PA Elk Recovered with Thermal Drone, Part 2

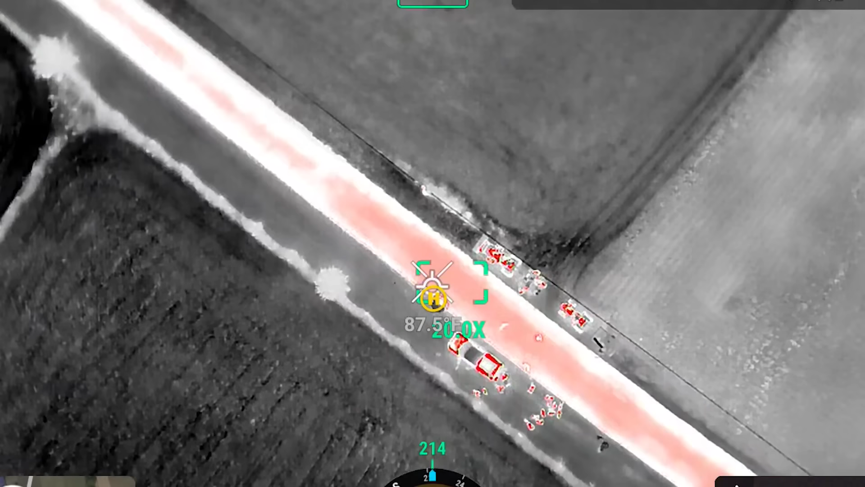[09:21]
It's not the drone is showing. So when I plug it in, it goes to that camera,
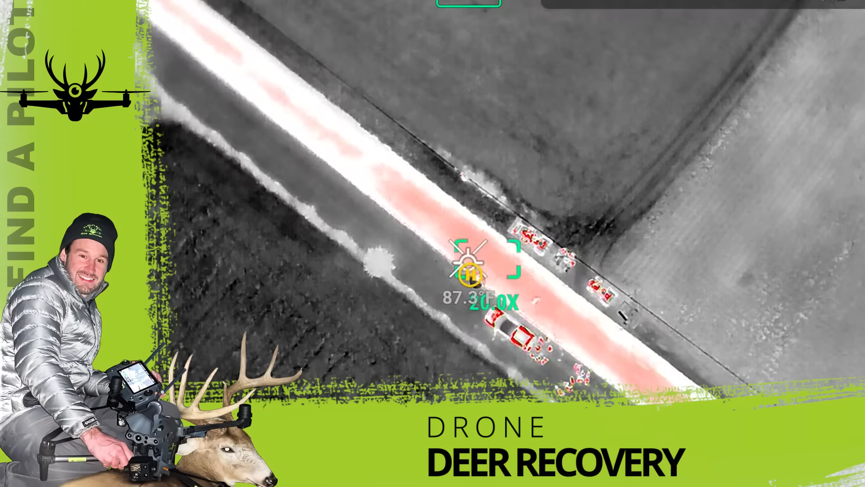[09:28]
which is not the camera that's on here, which is downright frustrating. It was driving me absolutely nuts because that was frustrating me. All right. Now you guys can see. I'm sorry.
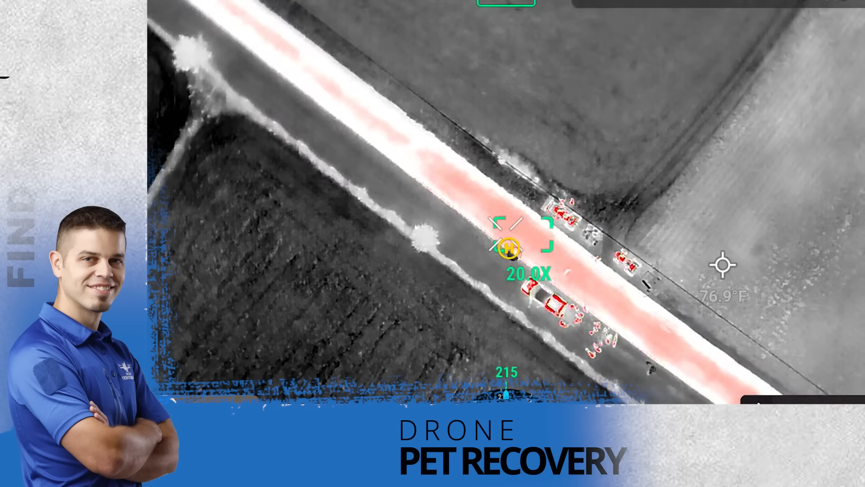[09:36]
She went ahead back to that hollow. She went ahead right back into there.
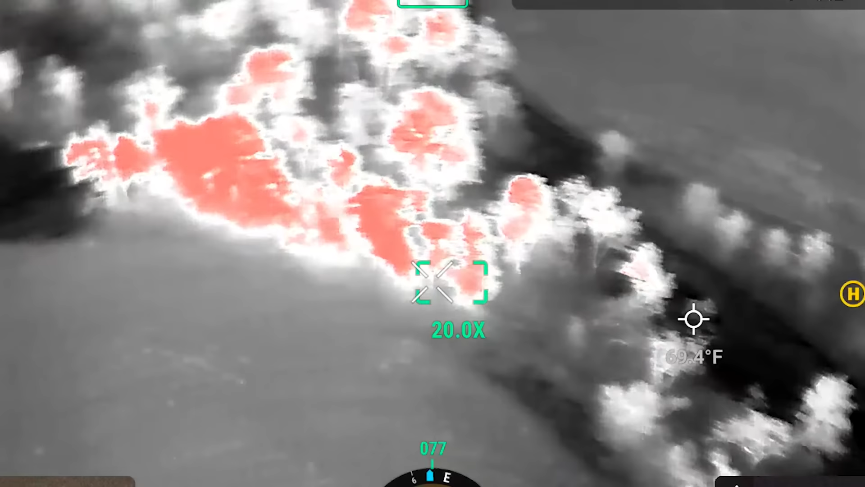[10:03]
This field's all corn too, right?
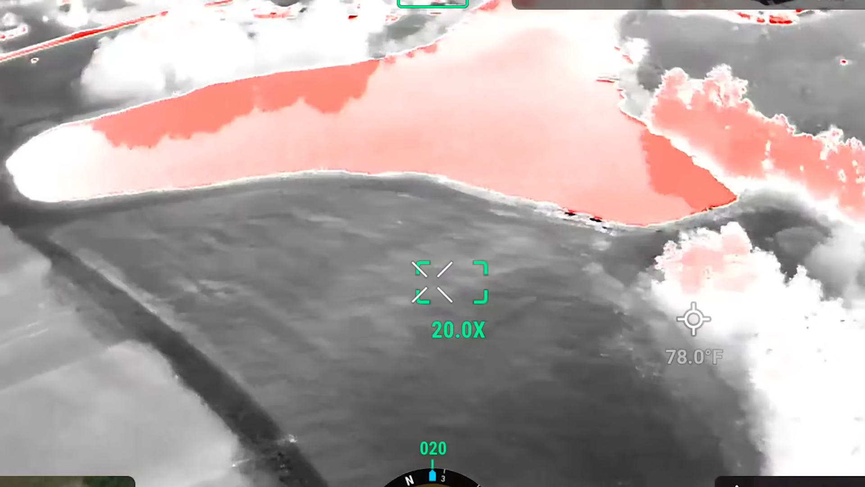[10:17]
On screen: spot 78.0°F
Can't go too much further with GPS signal, but I'll check here.
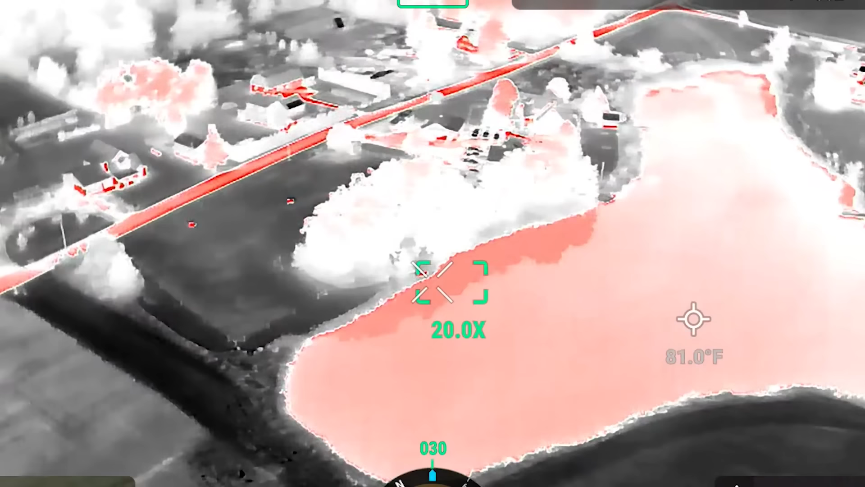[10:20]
On screen: spot 81.0°F
Is that in a pen over there? I don't know.
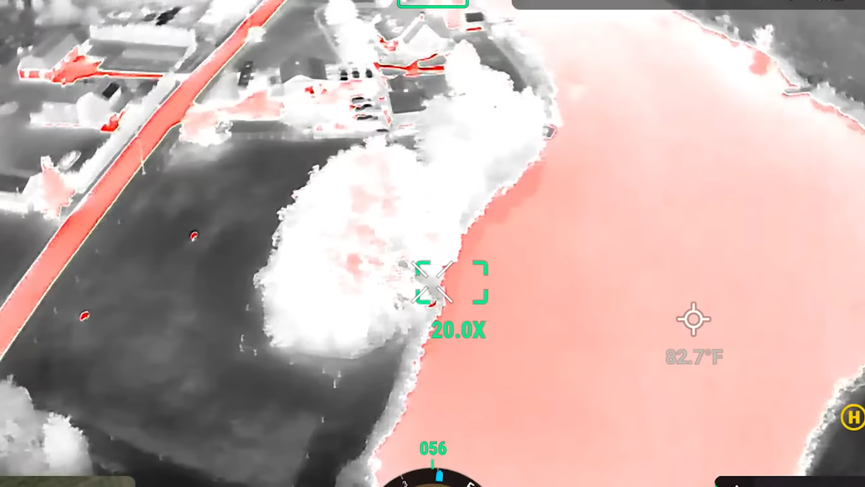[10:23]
On screen: spot 82.7°F
Is that in a pen?
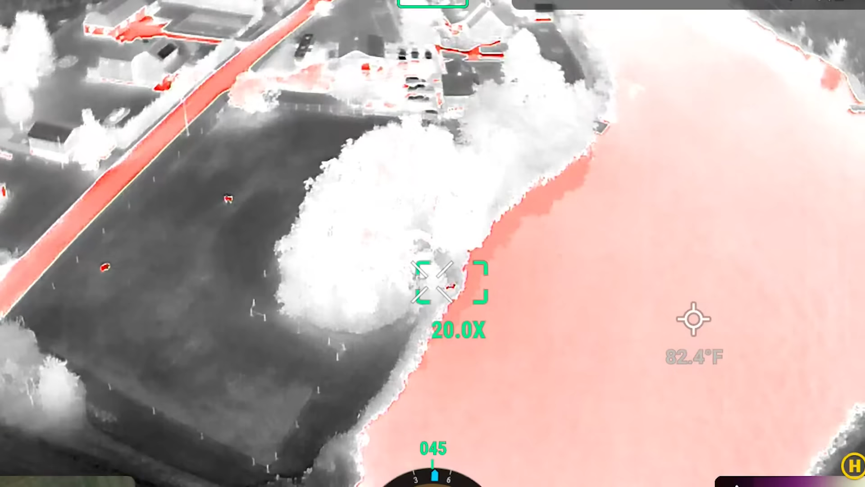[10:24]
On screen: spot 82.4°F
I don't know if it's an animal or not. It's gotta be a pen. Looks like a chair.
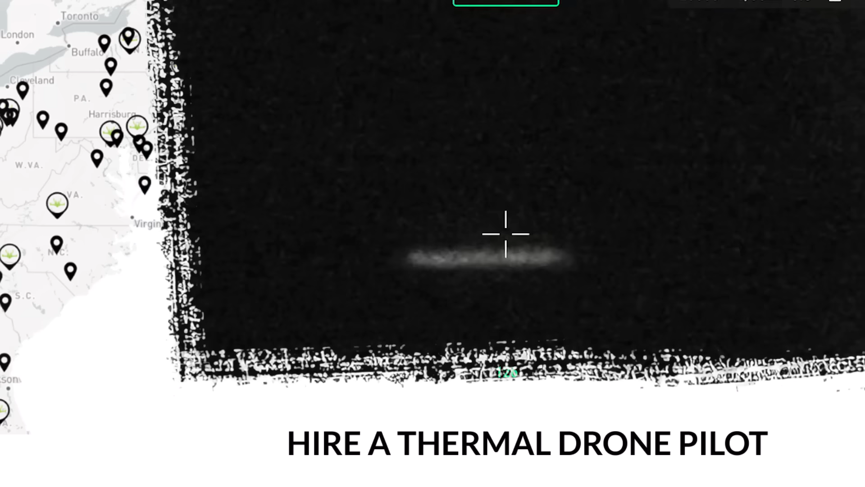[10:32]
There's a lone one. Can we already check that one? I think this is this buck that's out here.
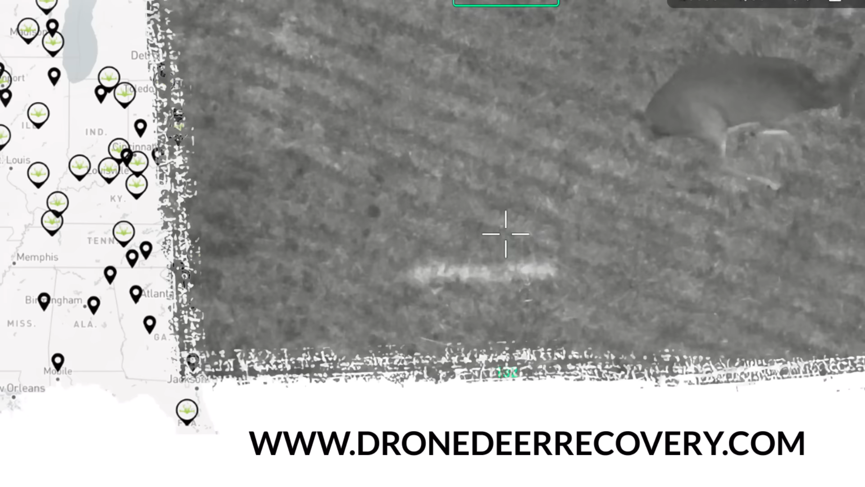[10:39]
That's a buck. There's two. Another doe.
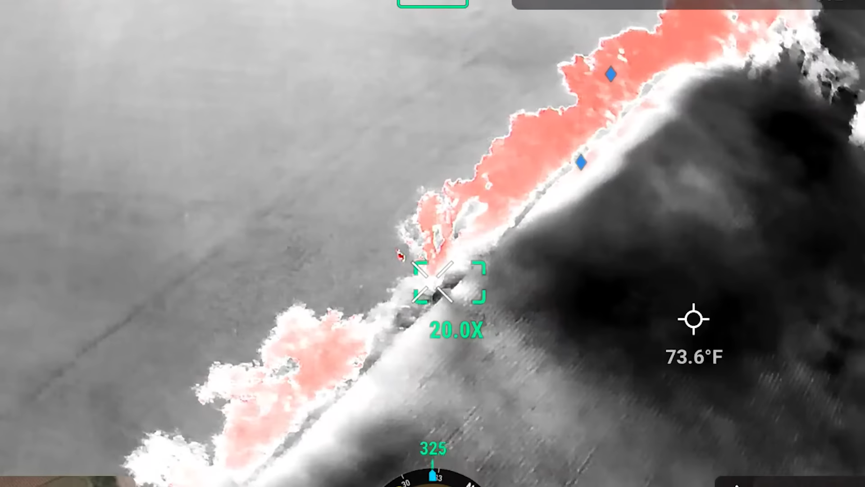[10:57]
On screen: spot 73.6°F
Yeah, that's pretty big. It sounds big. Yeah. Great! Woo!
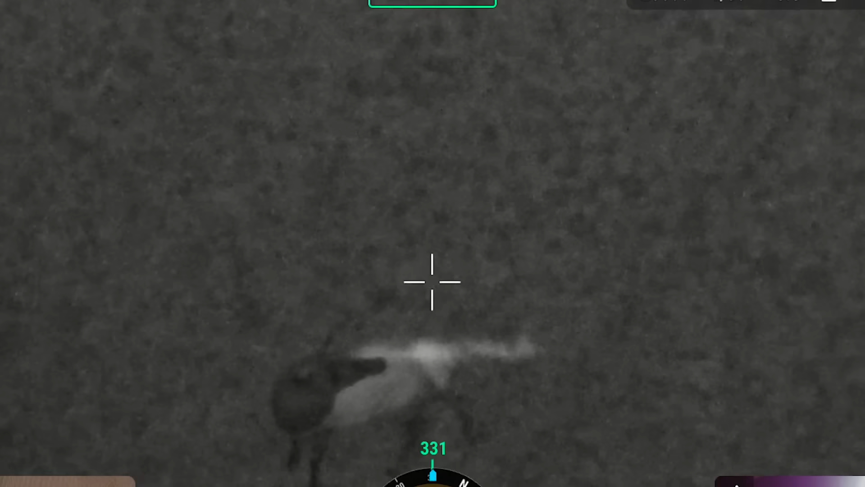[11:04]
Found it! Woo!
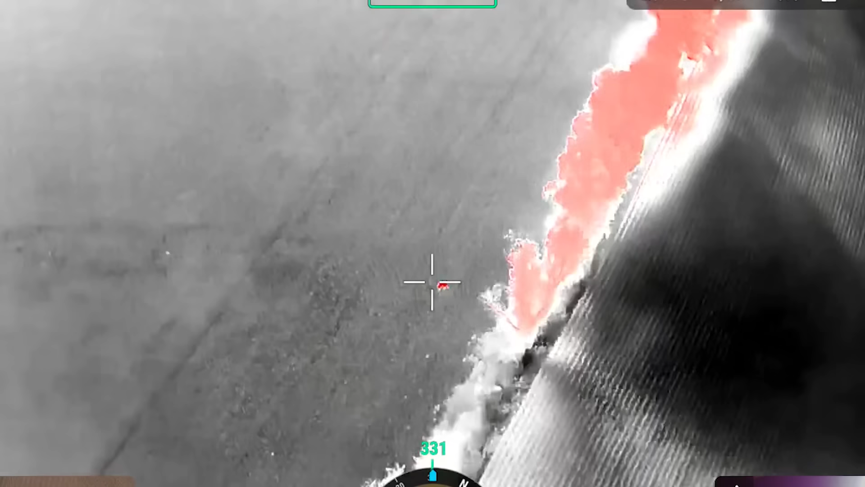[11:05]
Where is that? Oh, man. There she is.